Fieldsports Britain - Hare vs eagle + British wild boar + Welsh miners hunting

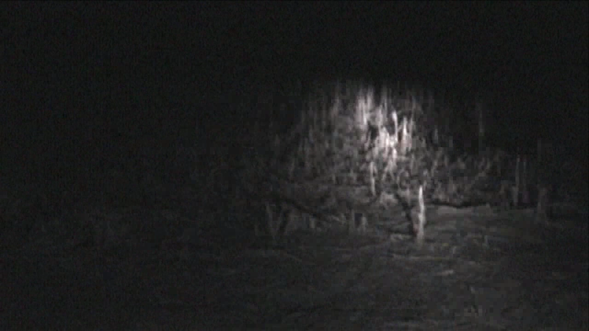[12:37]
What isn't giving an edge is the electric Polaris. Even though it's in stealth mode, the waterlogged fields give us away and our first boar doesn't stay around long enough for us.
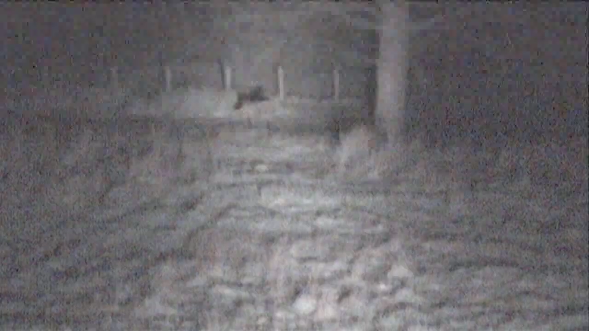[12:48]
However a second is just around the corner and George is quick to get on to it. The boar drops.
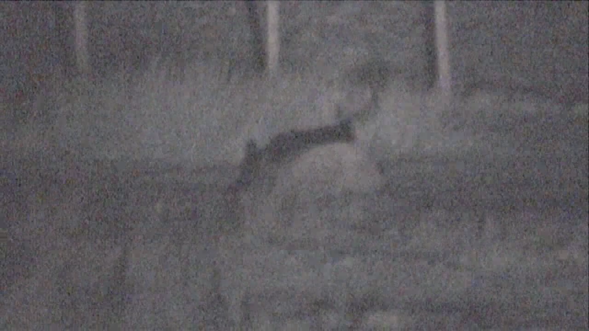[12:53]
We hold back and wait, but this pig isn't going anywhere. Yeah.